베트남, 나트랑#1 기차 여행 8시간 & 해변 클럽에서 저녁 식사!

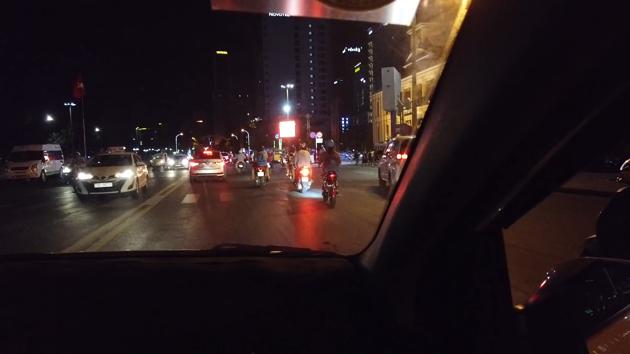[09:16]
외국인이 아니라서 뭐 그렇게 덤탱이까지는 안 받을 것 같은데. 시클로 되게 많다.
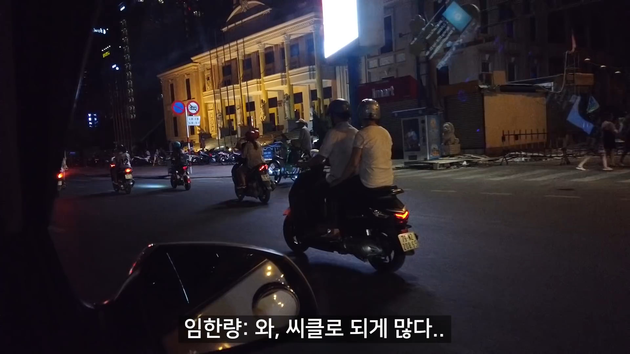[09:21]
호치미는 이제 시클로가 많이 없거든요. 몇십 대 안 남았다고 제가 알고 있는데. 여기는 시클로가 눈에 엄청 많이 띄이네.
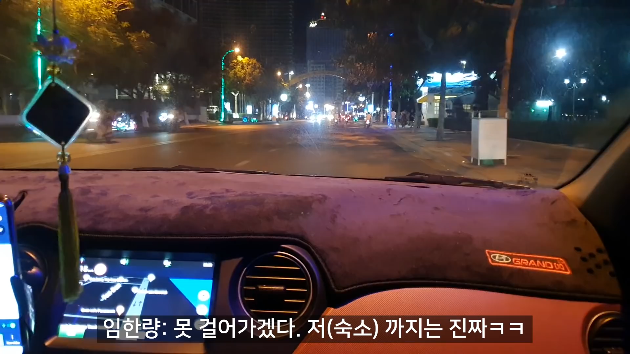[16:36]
못 걸어가겠다. 저까지는 진짜. 밤인데도 이 정도면. 뭐 낮에는 걸어가다 쓰러지겠다. 아무튼 해변에 사람 많네요. 밤인데도. 금요일 밤이라 그런가. 와 근데 여기 아파트 엄청 크다.